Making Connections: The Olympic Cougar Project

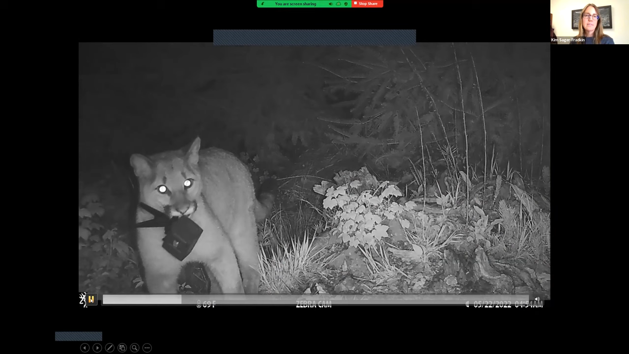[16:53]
And so this cat now does this when he finds a camera. He proceeded to go flip it in the air and pull a bunch of cords off of it.
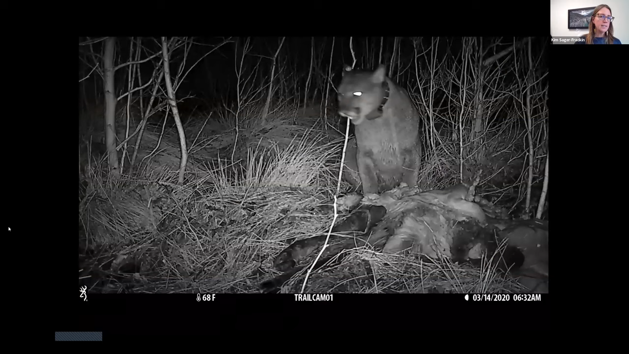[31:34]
and we're able to document and watch cougars do what they do and eat. This one was particularly exciting for us because this is an elk in Olympic National Park on the former Mills Reservoir. So this is habitat that was inundated before the Elwha dams came out. And here we have elk using it and cougars eating those elk. We are able to really just watch cougar behavior as they eat these animals.
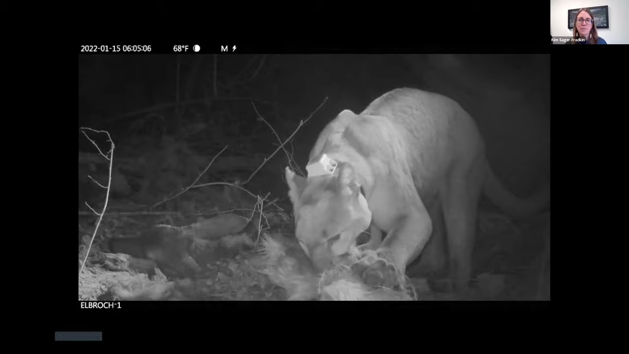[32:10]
We know that they shear their fur off. They don't want to be throwing up hairballs for days on end. This is a fun series that is brand new.
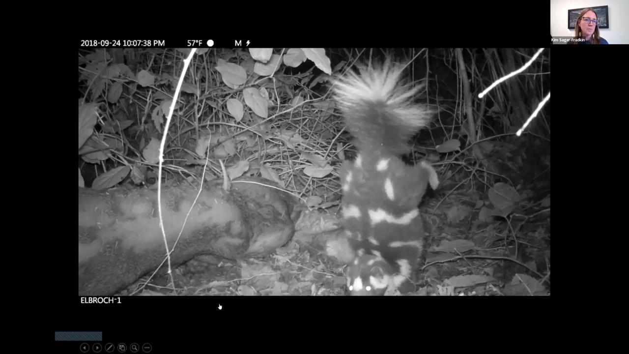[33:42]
Skunks seem to be the one and only animals that cougars will tolerate on their kills because they don't want to see the skunk dance. They know they don't want to get sprayed. Even pretty young cats have figured out that they probably shouldn't mess with skunks. And so these brazen, brave little skunks come in and cougars generally tolerate. Bobcats, coyotes, any other thing that come into cougar kills end up being killed by the cat, but not skunks.
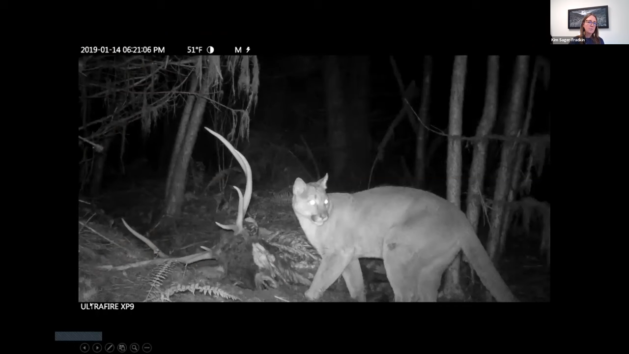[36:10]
We get really amazing vocalizations. Listen up. So that collared one is actually the kitten, the year-old kitten with her mom chirping like a bird. And then finally this amazing vocalization from a mom yelling our camera and calling for her kitten.